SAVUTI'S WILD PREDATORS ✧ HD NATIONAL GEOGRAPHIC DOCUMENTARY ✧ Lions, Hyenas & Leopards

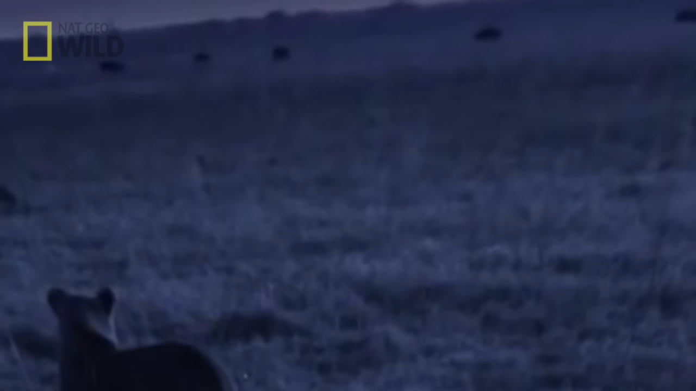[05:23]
The wildebeest are running in the dark, but the lions can see them.
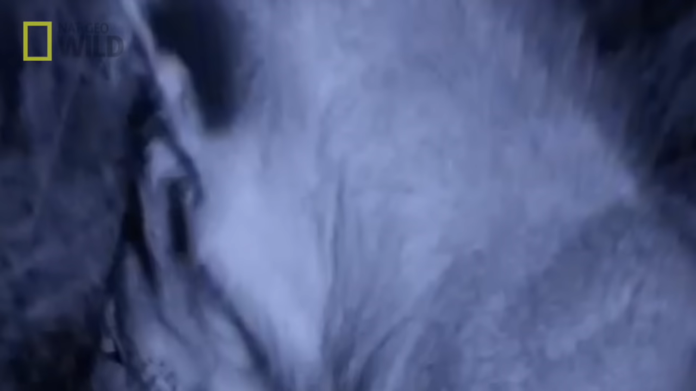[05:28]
By using infrared lights, our cameras can see what the prey can't.
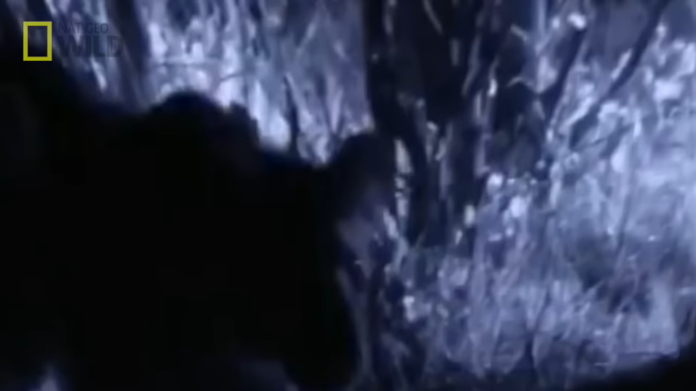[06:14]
After following the adults on countless hunts, the cubs know what's expected of them. Saba gets into position.
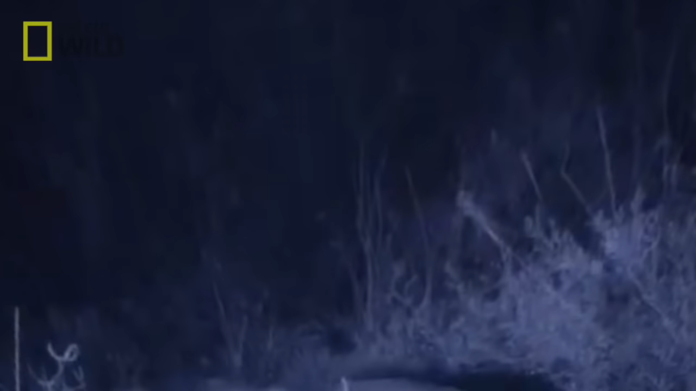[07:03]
A second forces the wildebeest towards Saba.
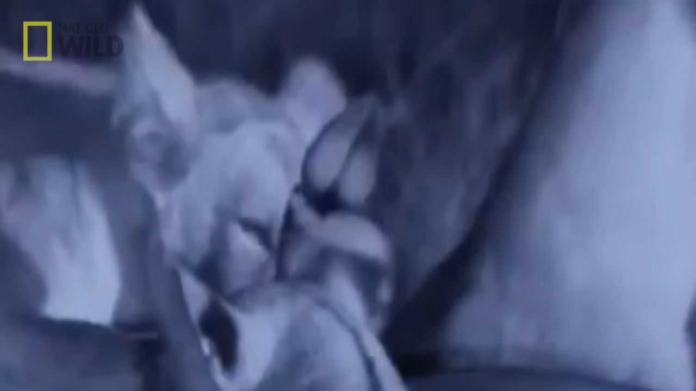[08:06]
When you're a successful SAVUTI predator, hyenas are your constant rivals.
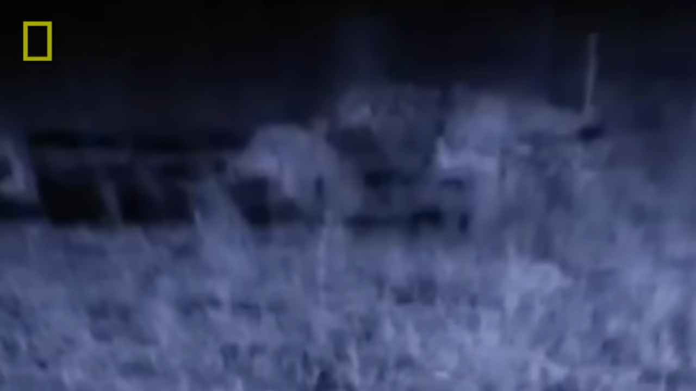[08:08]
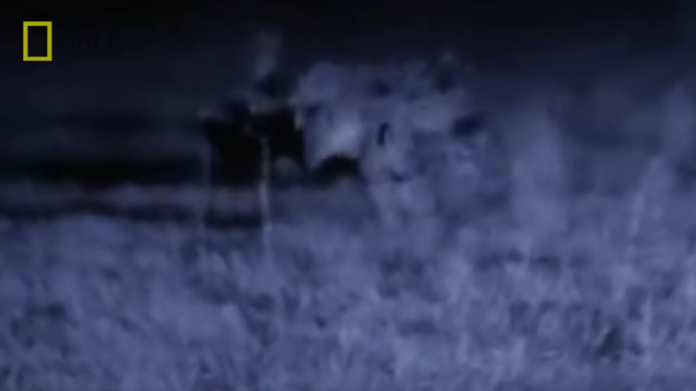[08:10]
Saba's meal and the cubs are at risk.
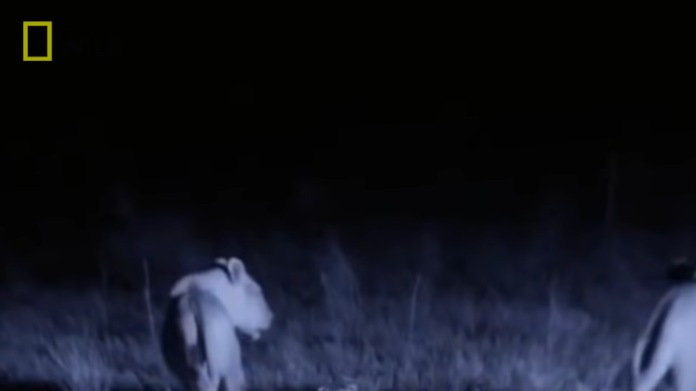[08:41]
Protective of her cubs for good reason.
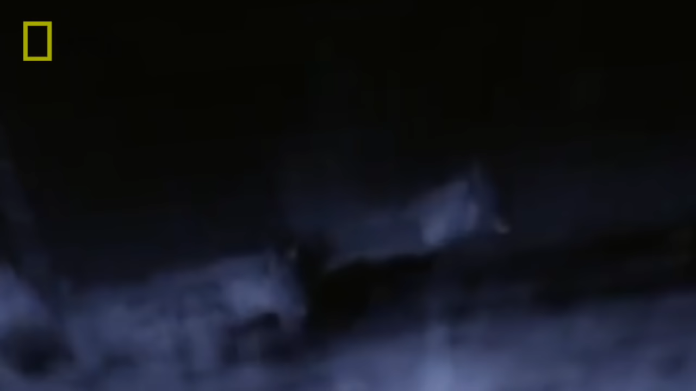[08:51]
She will defend them to the death.
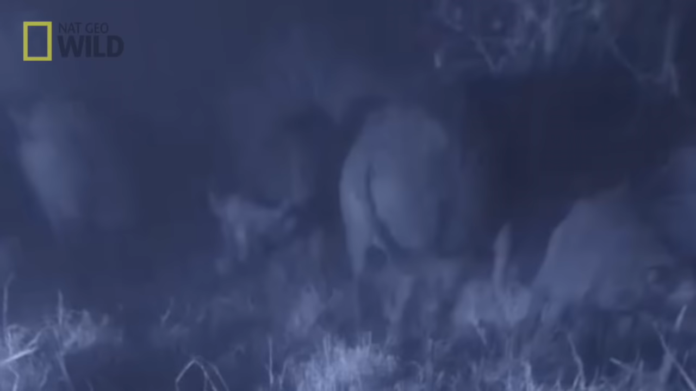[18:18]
They push back towards the open marsh plain.
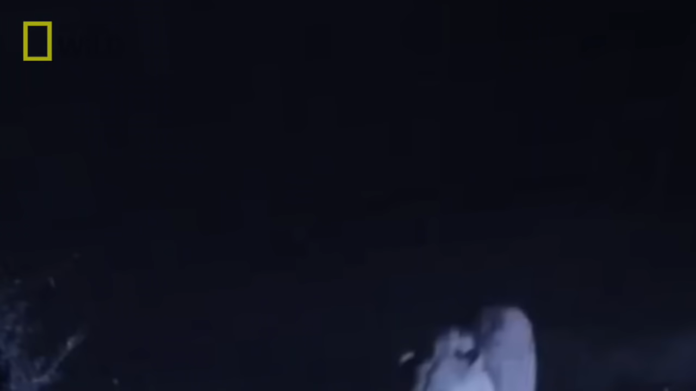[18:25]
The lions are in too deep. There's no turning back.
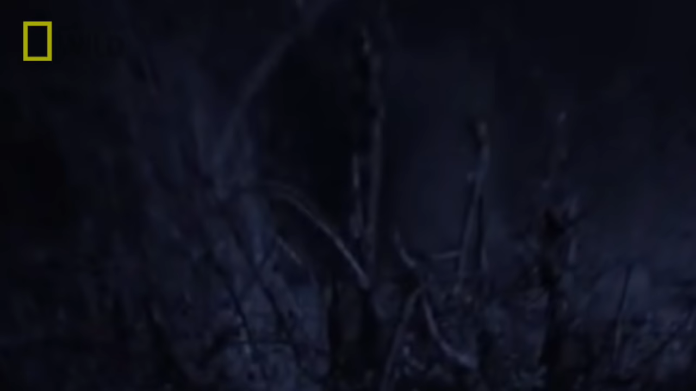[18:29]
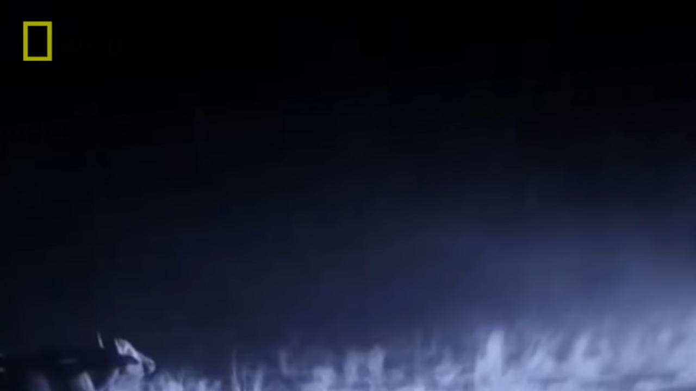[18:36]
They face a wall of horns and hooves.
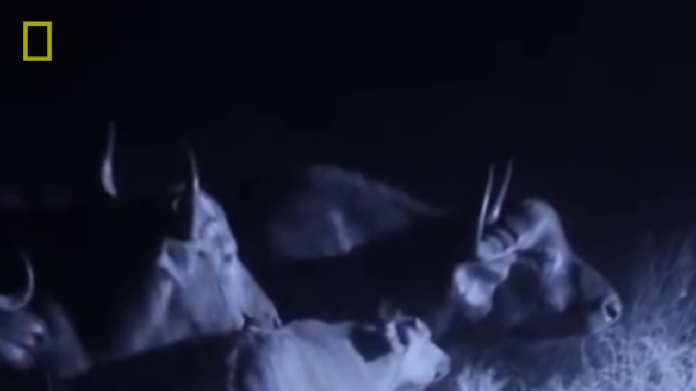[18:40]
And then they spot a calf. A target. The nomads face off with the buffalo bodyguards.
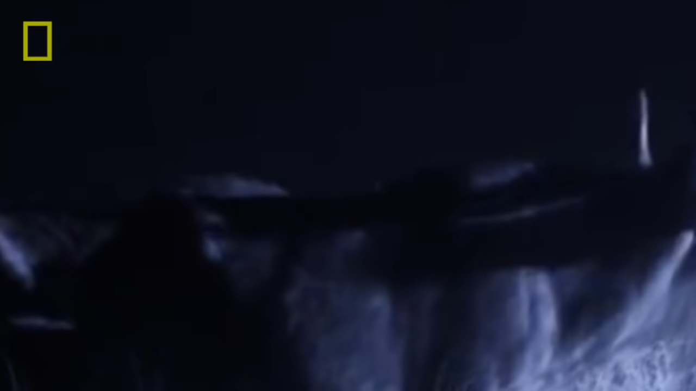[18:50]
They just need to separate the calf from the herd.
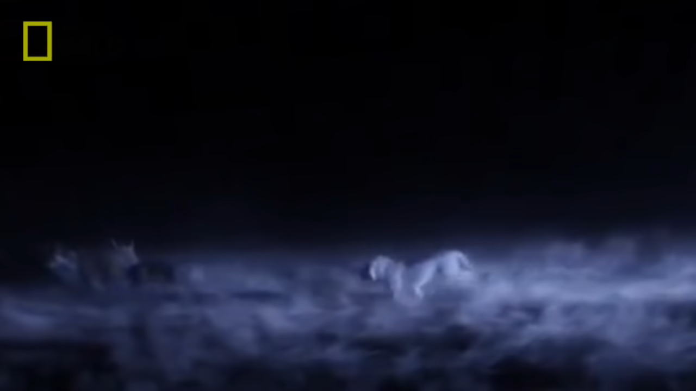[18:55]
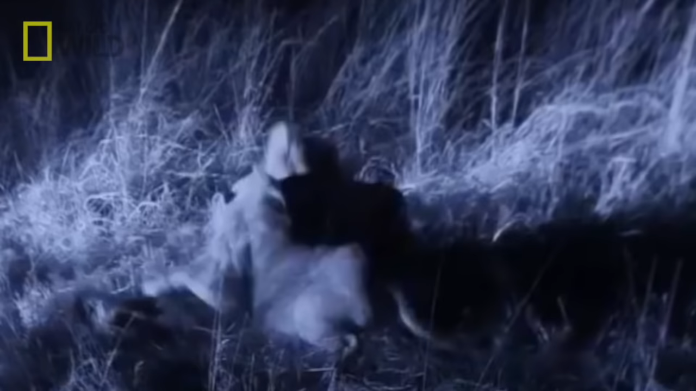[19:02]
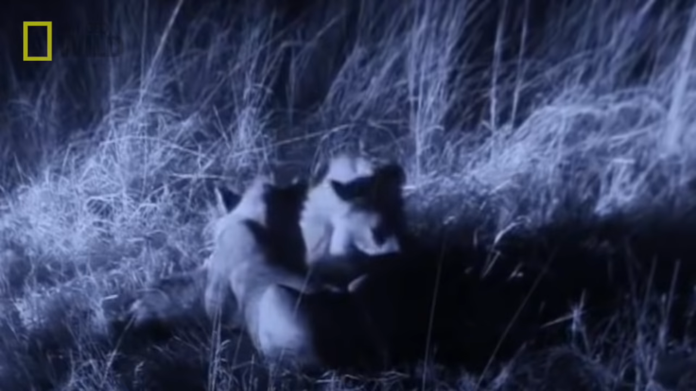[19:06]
Success. Just when they sink their teeth into their hard-earned meal,
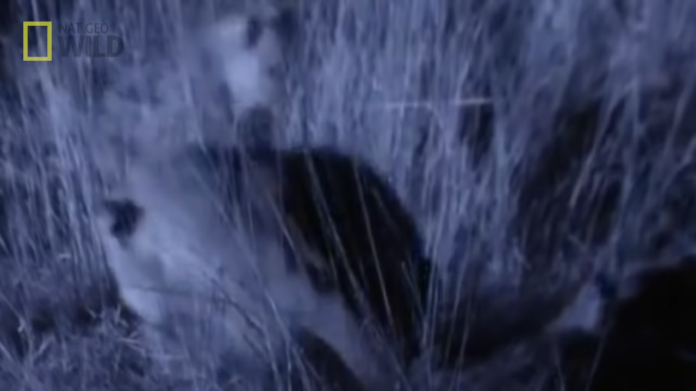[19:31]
Brothers defend their kill from every angle.
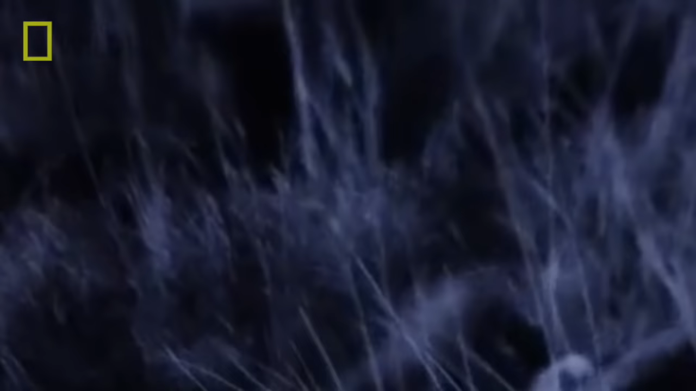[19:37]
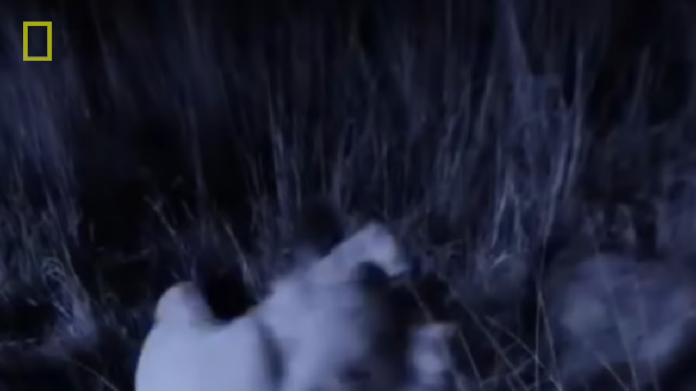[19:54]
But hyenas aren't the worst of their problems.
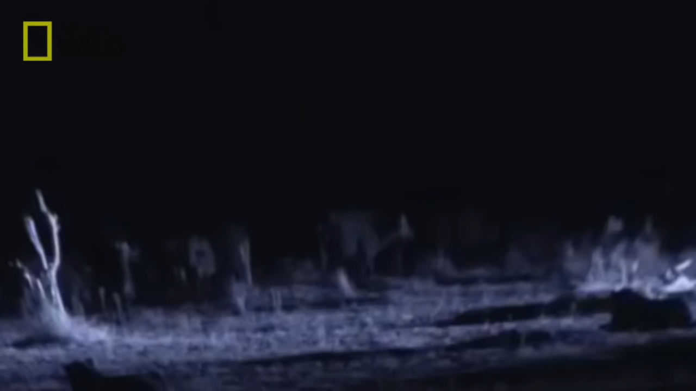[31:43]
Buffalo don't sleep at night.
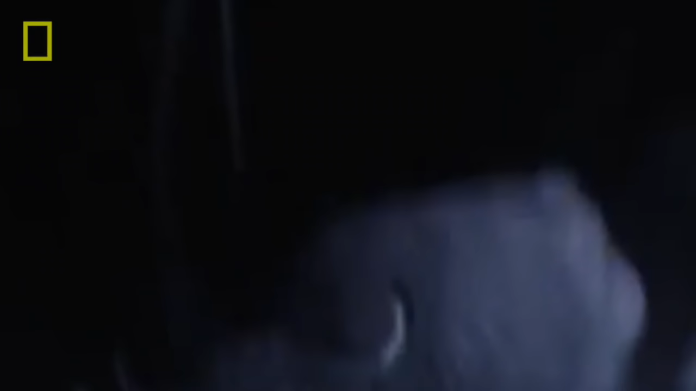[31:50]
There's a far more important job at hand.
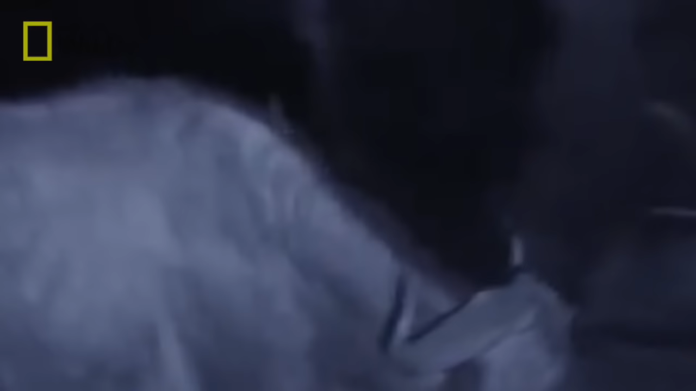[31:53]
Fending off Savuti's nighttime hunters. Their sights are still focused on the injured buffalo.